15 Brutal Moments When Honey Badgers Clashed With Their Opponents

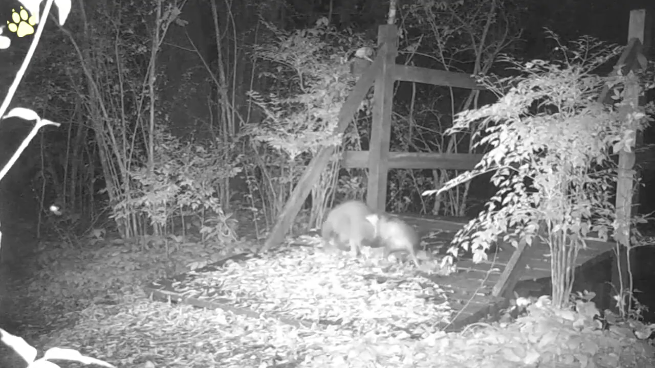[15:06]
7. In this video, an oppersome surprises a badger with its aggressive stance, and even tries to intimidate the badger, but it doesn't work. 8. Nonetheless, the oppersome is impressive and doesn't scare off easily.
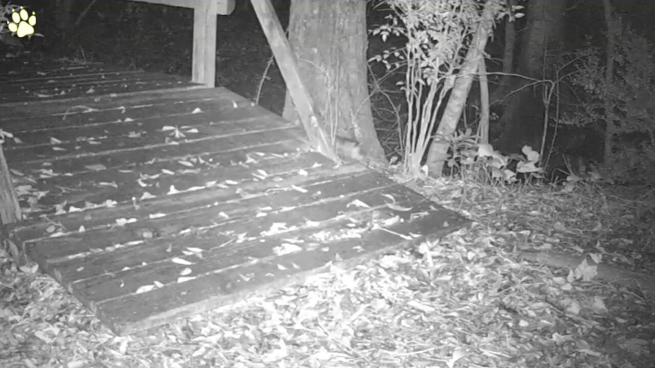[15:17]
8. When a curious honey badger tries to peek into a warthog's den,